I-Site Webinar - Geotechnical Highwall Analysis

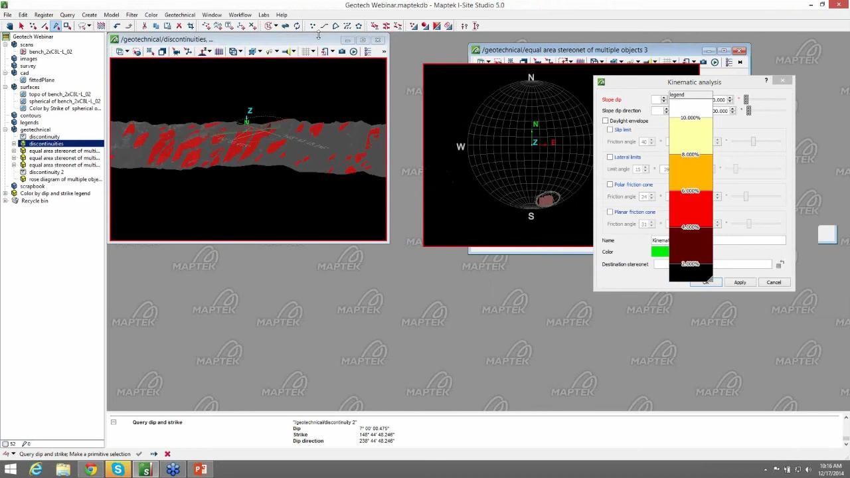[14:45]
we first want to get a rough orientation on the bench face itself.
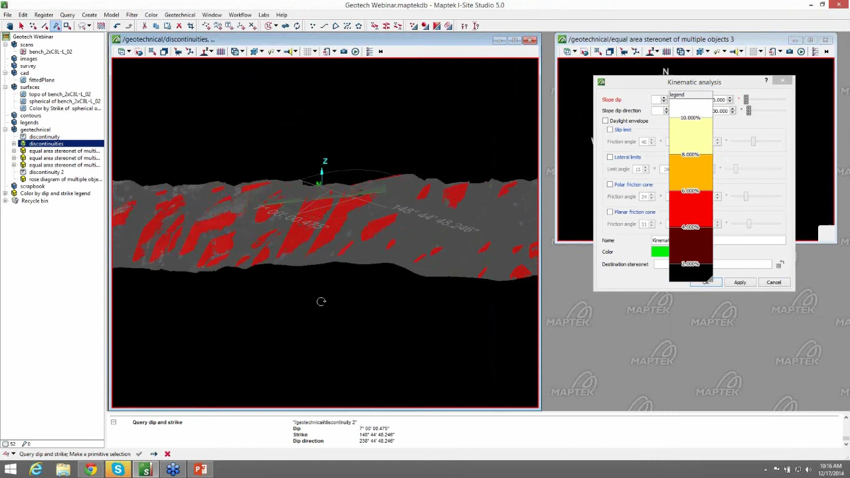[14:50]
And we can do that by selecting the
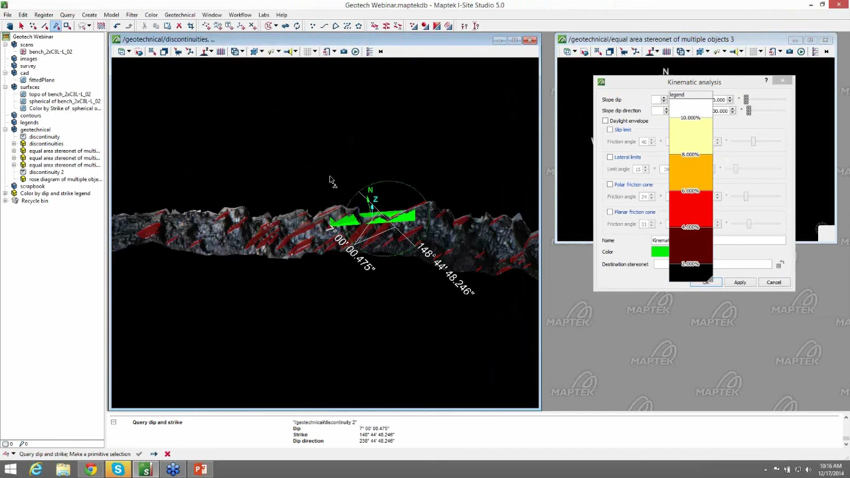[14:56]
bench face itself and using the Query Dip and
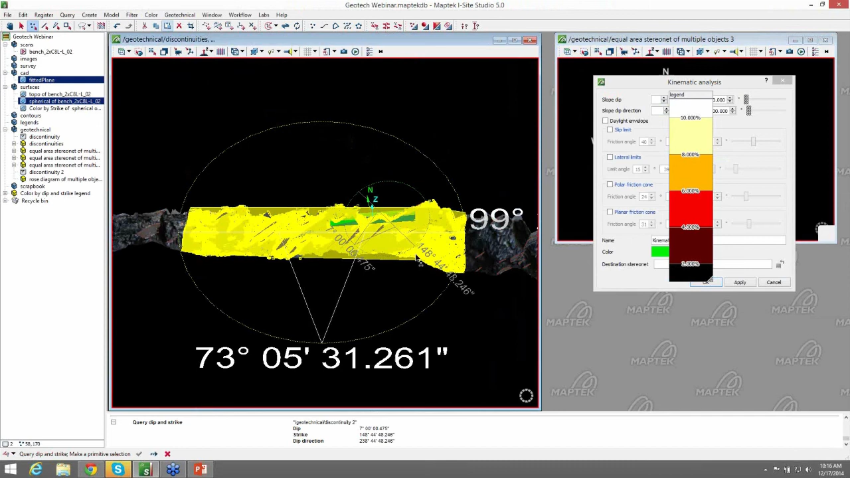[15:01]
Strike tool to give us an orientation on it. So we have a strike of 99 degrees and a dip of 73 in the area that I selected.
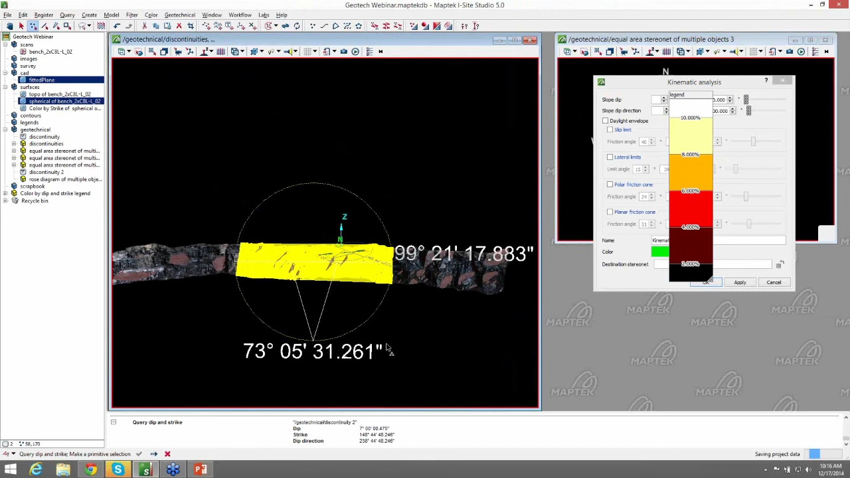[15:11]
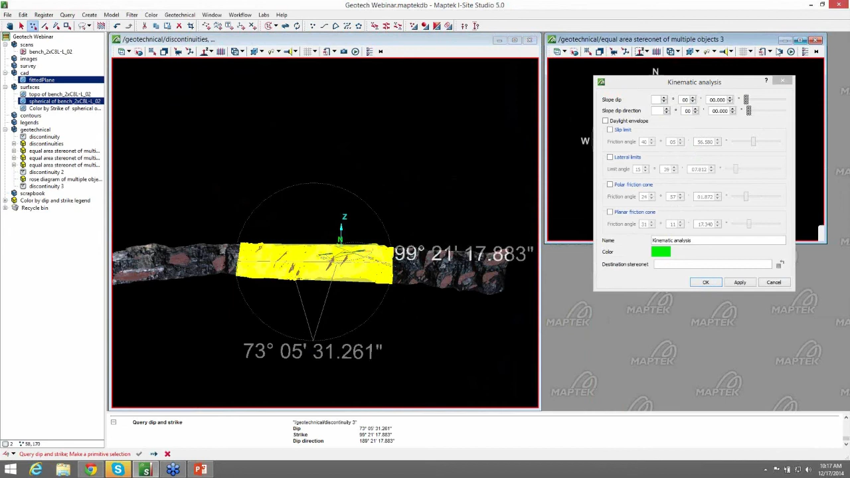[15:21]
So now we can come back to our stereo net and go ahead and enter that information for slope dip.